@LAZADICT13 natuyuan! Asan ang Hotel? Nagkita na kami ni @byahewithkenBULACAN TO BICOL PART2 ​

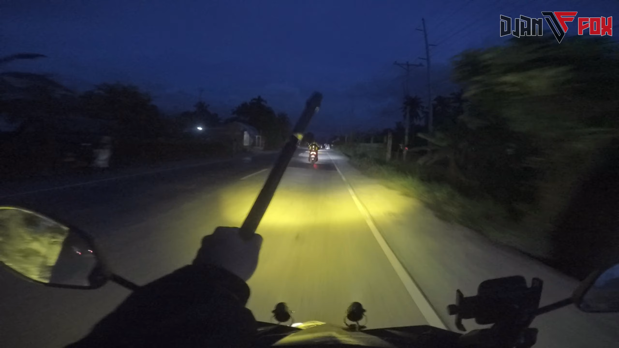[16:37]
Unlike dito sa mga kasama ko, nasa may parting unahan. Kaya mas mabilis sa kanila kung magpapagas sila unlike sa akin, nasa ilalim pa ng upuan. Yun lang, sana magkaroon na ano, Honda Beat na nasa harap na rin yung gas tank.
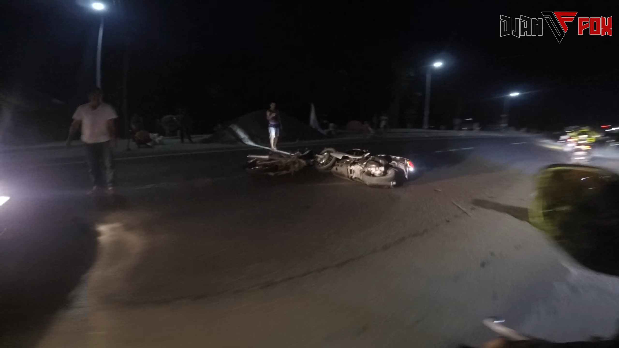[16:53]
Si JM kasi Honda Airblade eh, nasa harap din naman yung gas tank nun eh. Let's go, let's go, let's go. Tatapos natin to. Uy, grabe.
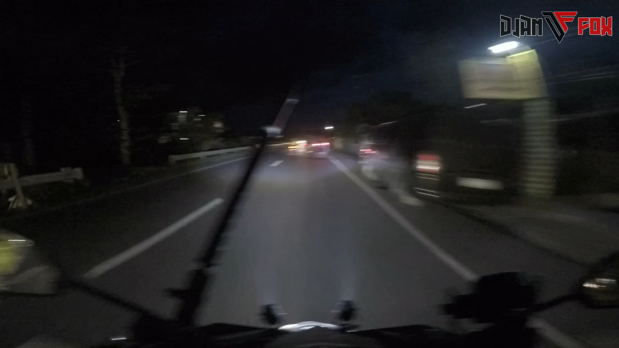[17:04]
Aksidente pa. Doble ingat, doble ingat.
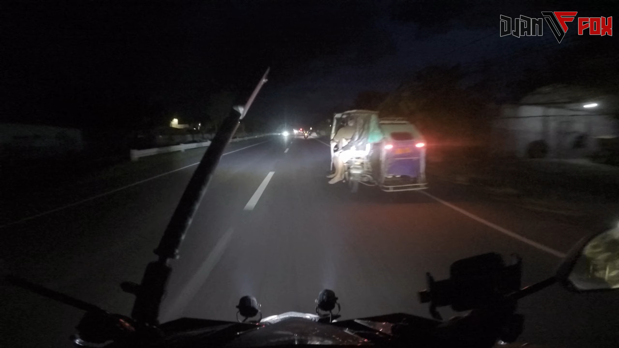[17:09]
Talo gantong madilim na. Lagi magsuot ng helmet.
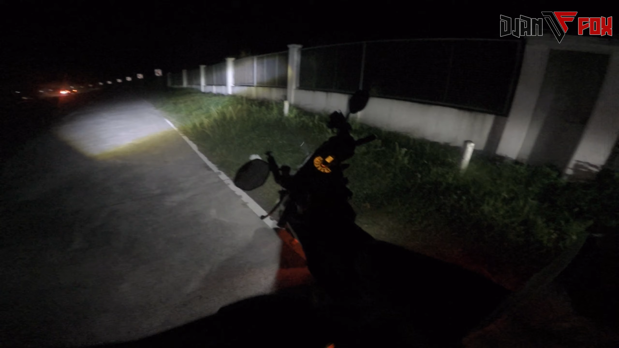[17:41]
Tumigil lang kami saglit at ihing-ihi na. Bicol na rin naman eh, malapit-lapit na kami. Konting tiis pa.
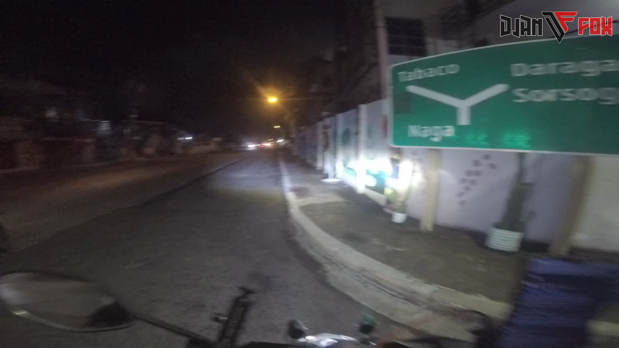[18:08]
Ano mo na ako? Okay, dito na kami sa may intersection ng pataba ko.